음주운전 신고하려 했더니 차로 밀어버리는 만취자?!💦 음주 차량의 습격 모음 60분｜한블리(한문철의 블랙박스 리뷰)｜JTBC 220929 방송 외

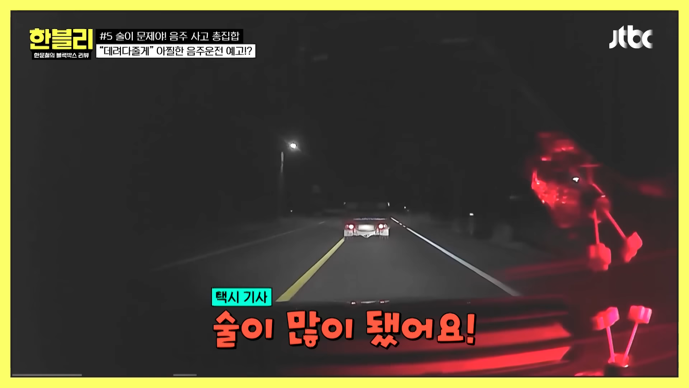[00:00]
많이 됐어요. 하지 마라 했는데도 우측으로 되네 또. 잡았어요. 제가 목까지 갈게요. 잡았어요. 네, 이제 일행 한 분은 여기 다 왔나 봐요. 빨리 오세요. 제가
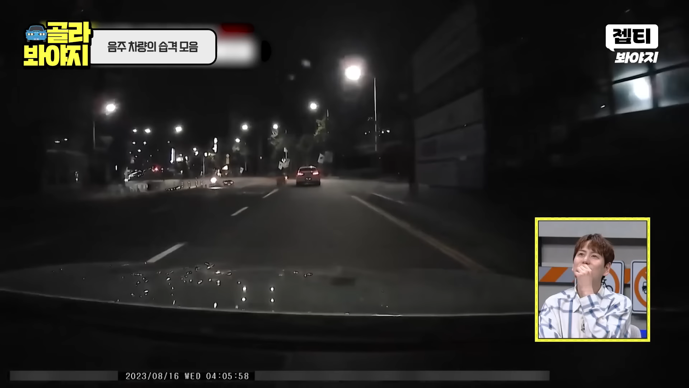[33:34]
어, 아, 차 날라와. 아, 뭐가 없는데? 차 날라와. 날라와. 오토바이야. 어? 아, 뭐가 어디서? 없는데?